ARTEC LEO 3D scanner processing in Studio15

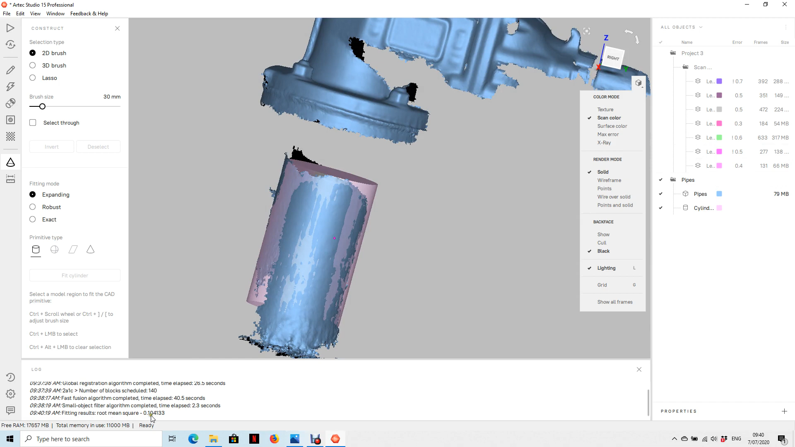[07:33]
So you can see here, we've now fitted a cylinder to that mesh that I've selected. In our hierarchy tree here, you see we've now got our cylinder that we've just fitted there. And down the bottom here, you'll see the fitting error, 0.1 of a millimeter. So that's the deviation between the mesh that we've measured
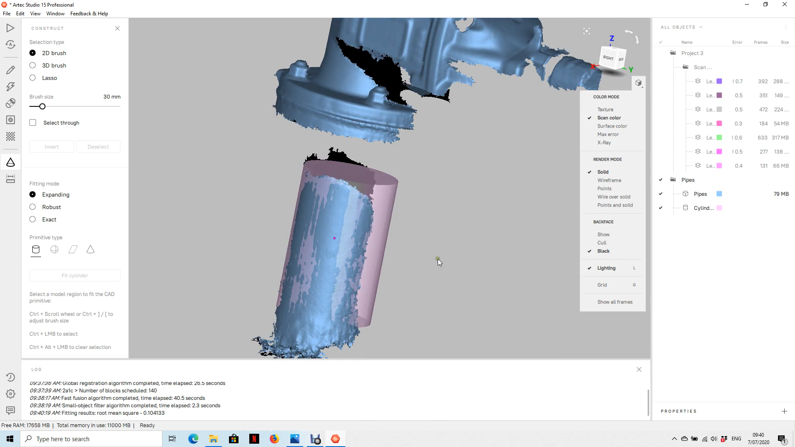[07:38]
and the actual cylinder that we've created. So you can go and model as many surfaces as you like.
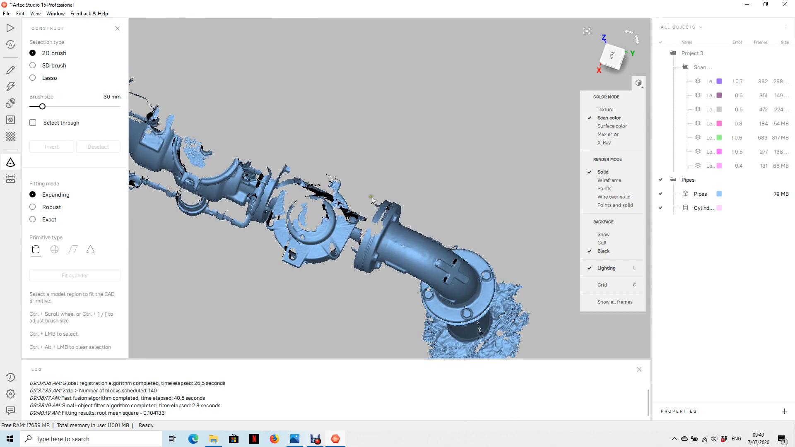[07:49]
We'll just do one more up here. Give you the idea. Put another cylinder. We just close this.
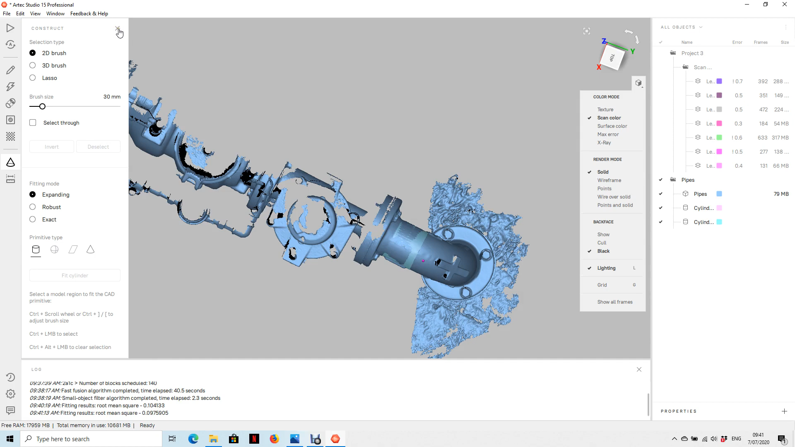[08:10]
Oh, before we exit, we'll just go and exit out of here.
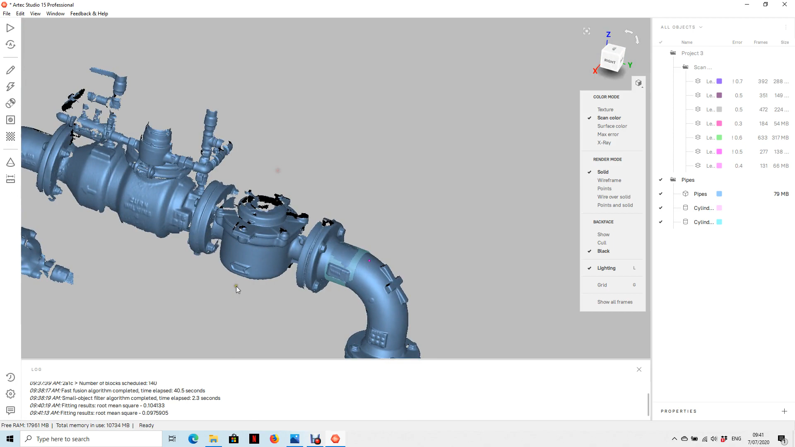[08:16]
So let's just go and show you the precision alignment tools. So at the moment, if we click on the front view, we'll say right view. We're not very square onto the object. We can align the object based on these primitives that we've modeled.
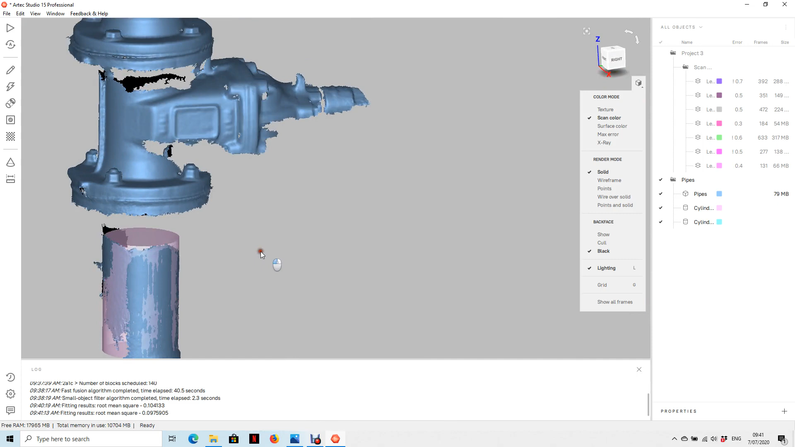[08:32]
So let's go into our precision alignment tools. Here we go here, align.
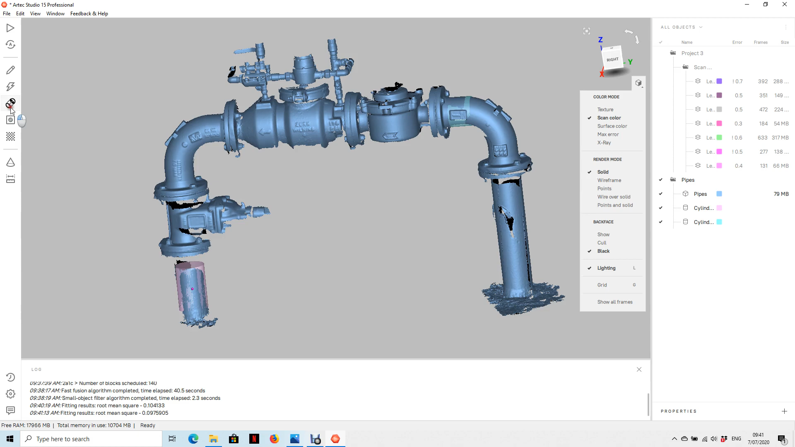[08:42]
Let's just go and find them editor. Here we go. Precision positioning.
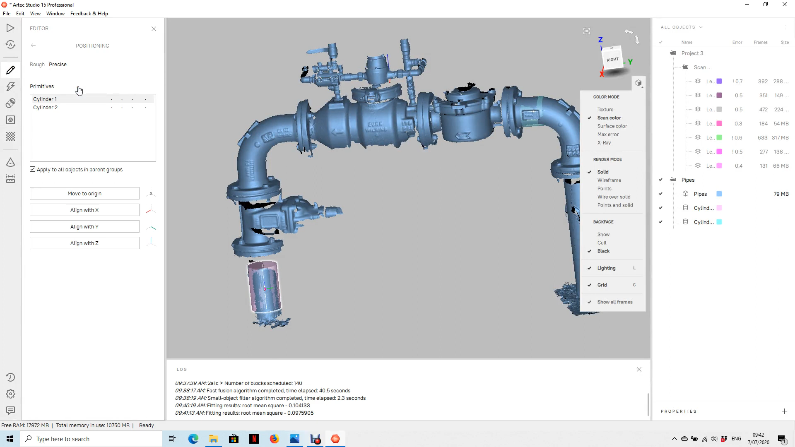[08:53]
So come into there, that icon editor, precision aligning. And you can come and assign the X, Y, Z axes of the coordinate system, the UCS. You can go and assign the axes of these primitives. So for example, this is cylinder one here. Cylinder one, which is this one here.
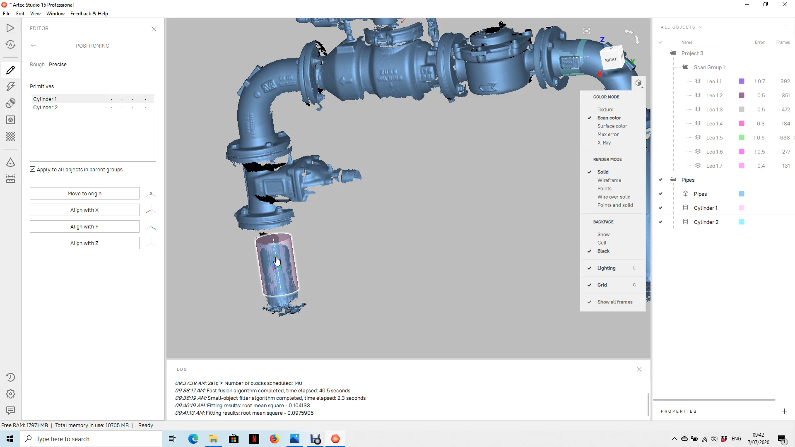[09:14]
I can assign that to the Z. I'll add up there. Cylinder one.
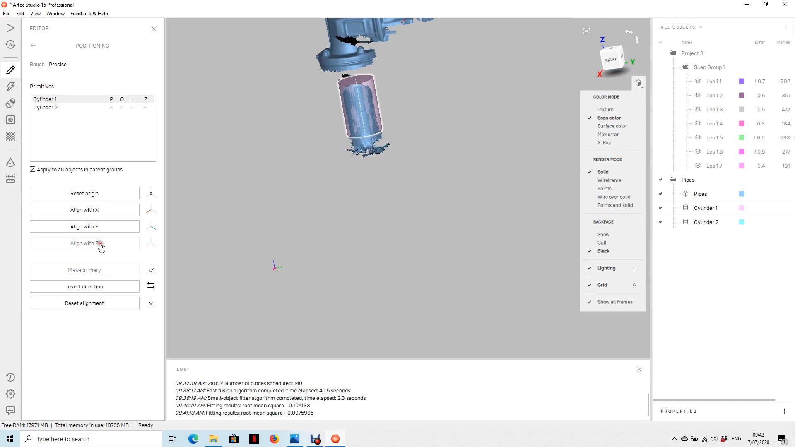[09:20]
Align with the Z. And then I could say align cylinder two. Align it with, say, Y.
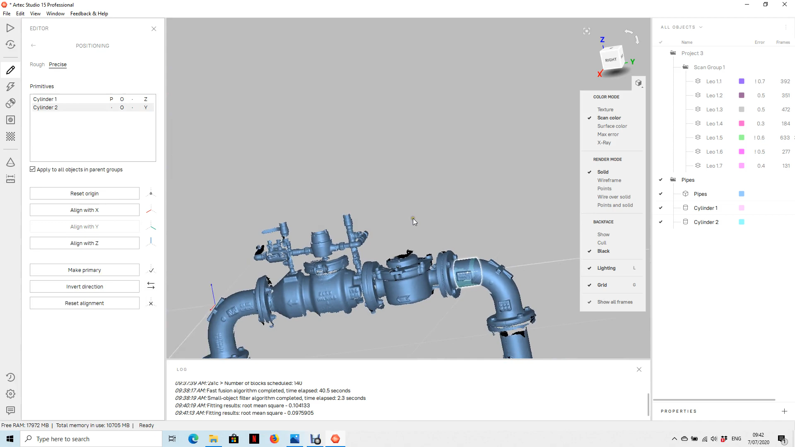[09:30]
So that now, when we go in, you
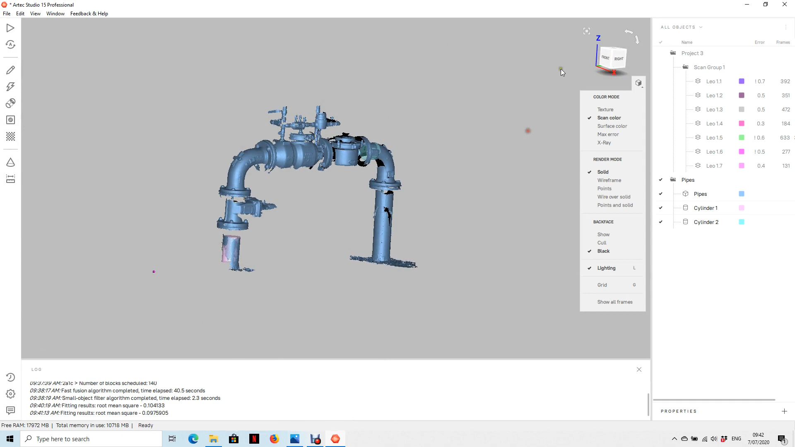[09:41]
can see we're properly lined up.
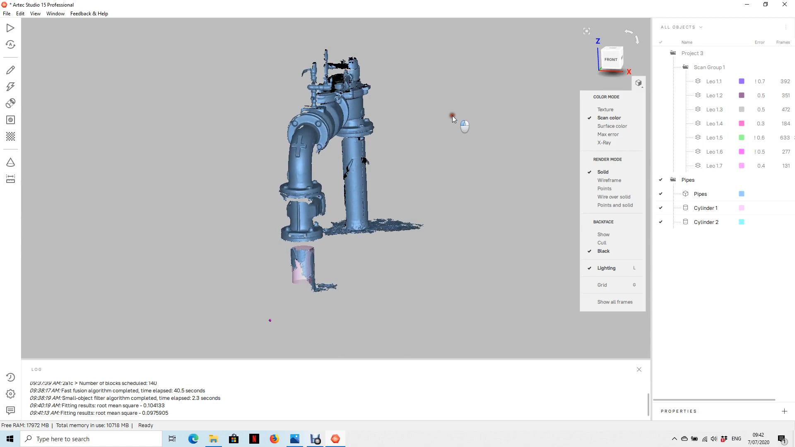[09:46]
The object is aligned correctly with our primitives
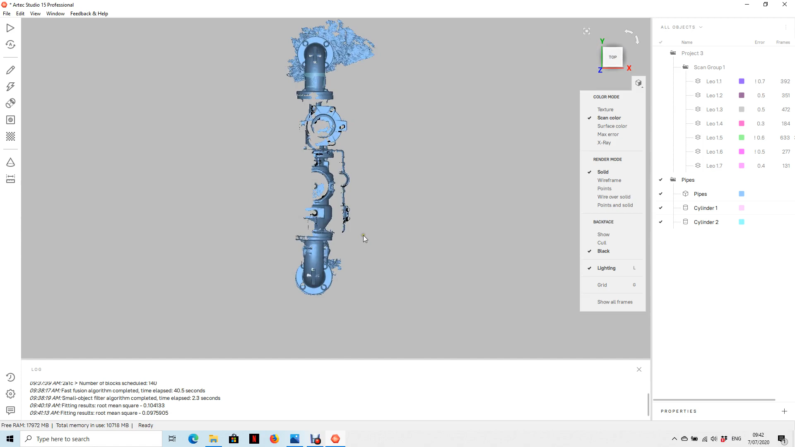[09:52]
that we've fitted. So that's much more easier to work with in a CAD package when we're lined up like this. So, of course, we can import and export these primitives that we've created. For example, these two here.
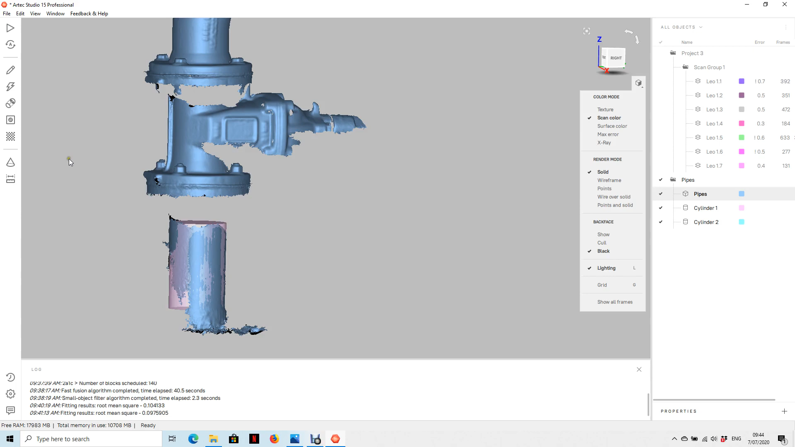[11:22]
Define a tolerance, we'll put a millimeter. So you can see here we get a color-coded
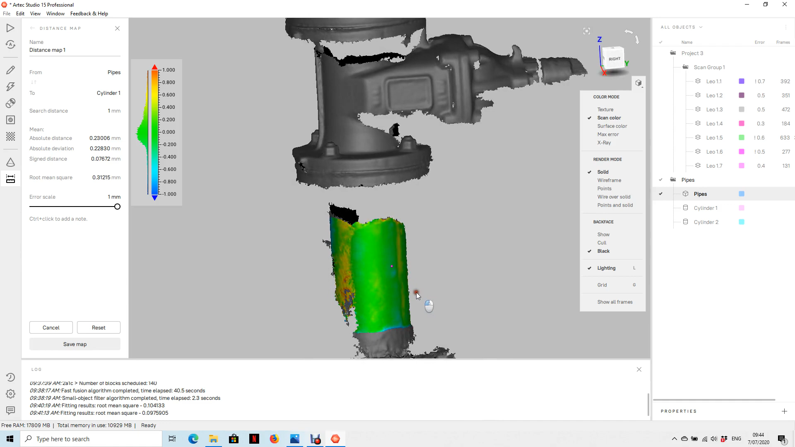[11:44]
report here of the difference in the two surfaces.
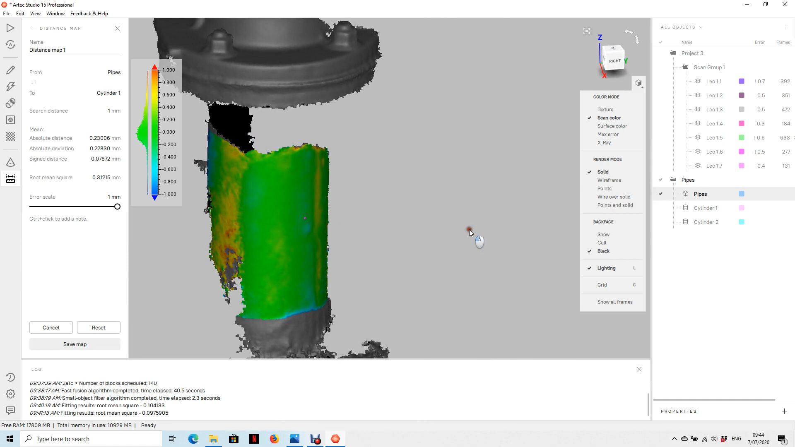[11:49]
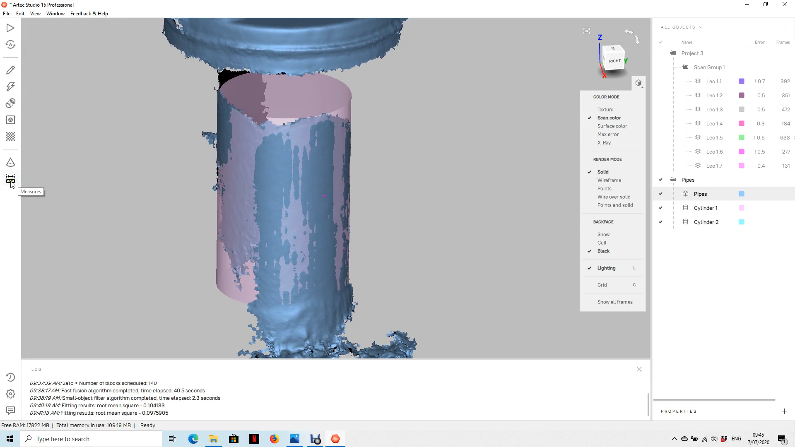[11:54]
And, of course, just to give you an idea of scale on the object here. Let me just go and take a measurement across here. Just over 1.3 meters across here. So it's a small area of
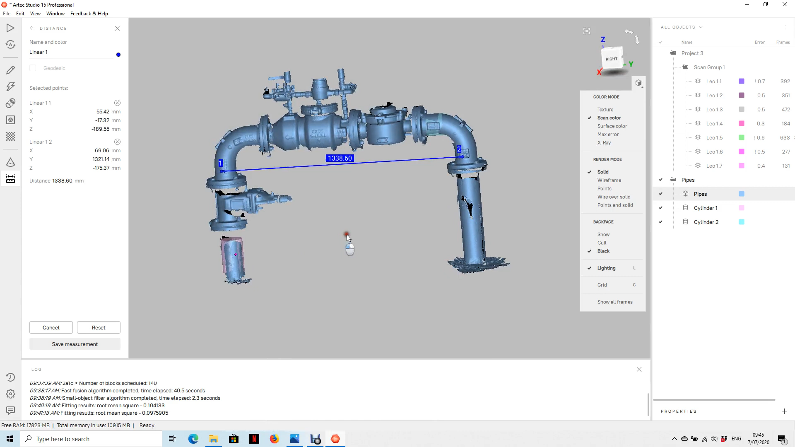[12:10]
pipework that was measured in a couple of minutes on site with the LEO. And, of course, we can export the mesh, the original mesh we generated. Of course, we can export that as well.
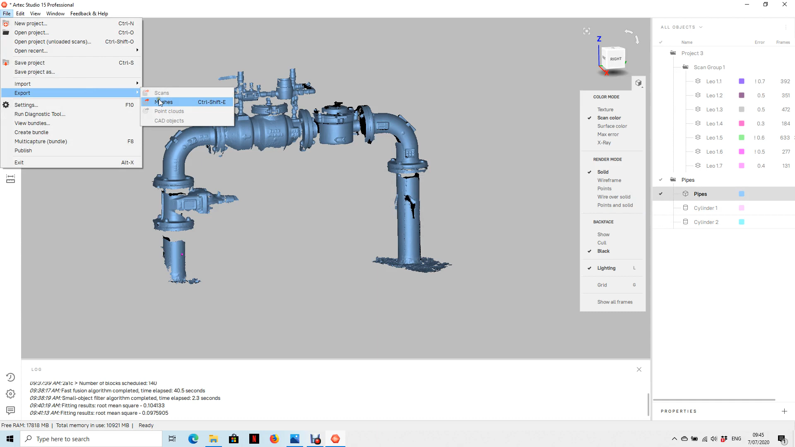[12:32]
Probably as an STL going into an engineering package, or we could do it as an OBJ, VRML, Disney format.
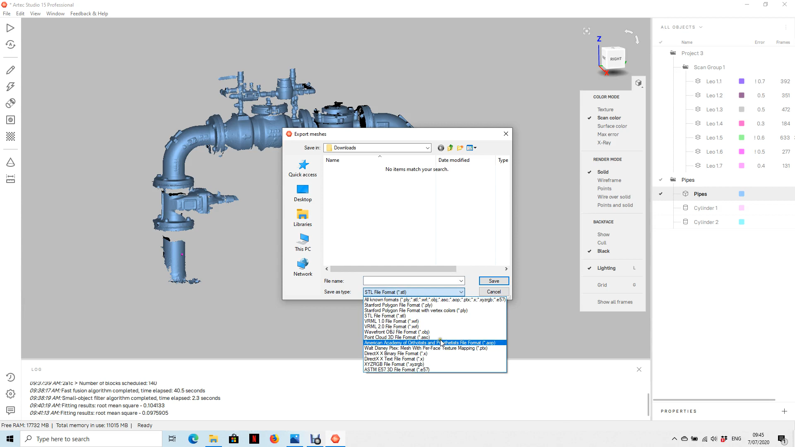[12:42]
There's a whole range of different formats here we can export the data out as. So getting the data in and out to other packages is fairly straightforward.